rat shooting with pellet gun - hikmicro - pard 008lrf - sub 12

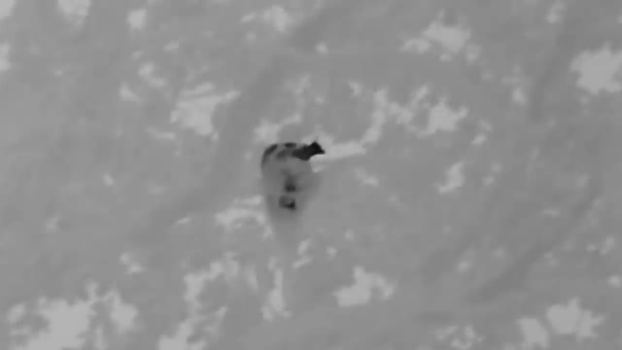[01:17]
If there's a bird roosting in a tree, even a rat in a tree or hiding in an edge line, you're going to see it.
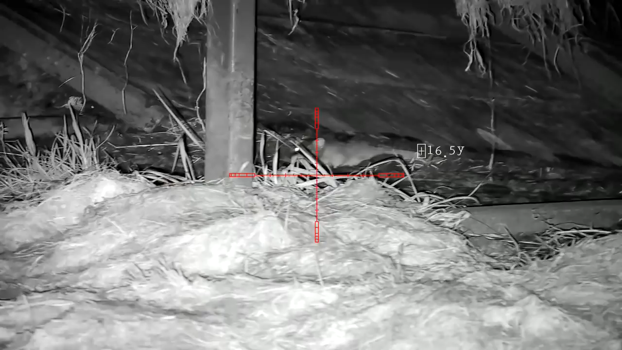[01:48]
The first squatter has come out to have a look as he heard the sheriff is in town. Yep, that's right buddy, and it looks like he's on form tonight.
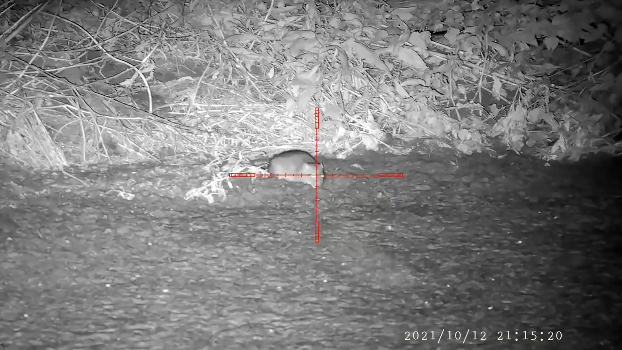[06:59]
Looking around the slurry pit, I spotted this rat nibbling on its favourite snack.